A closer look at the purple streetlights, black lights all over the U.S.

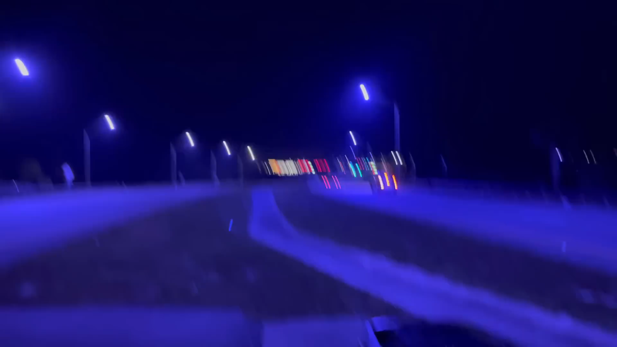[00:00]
tonight we're going to explore these purple street lights these black lights these lights that are popping up all over the place in just about every city and in every state you may have
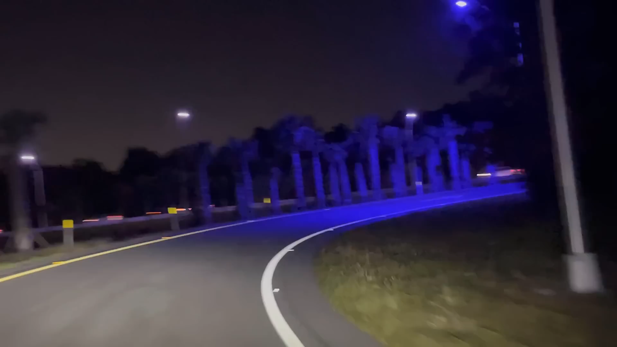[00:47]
and not just go by what the news stories are telling us we're gonna go out and see these for ourselves you'll see in this first couple of minutes that it's not just one area it's not just a purple bulb here and there you'll
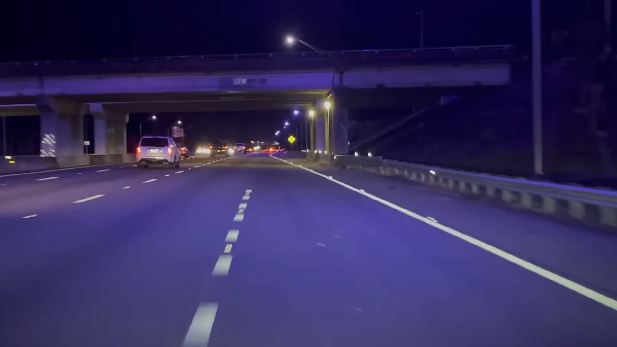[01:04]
see that it's entire stretches of highway on-ramps it makes it look as though you're going through a tunnel of black lights in this video we're going to talk about the narrative they're providing and we're going to see if it makes any sense is there any logic to the narrative the mainstream is providing or is it like many other things where there's a reason they just don't want us to know about but we're going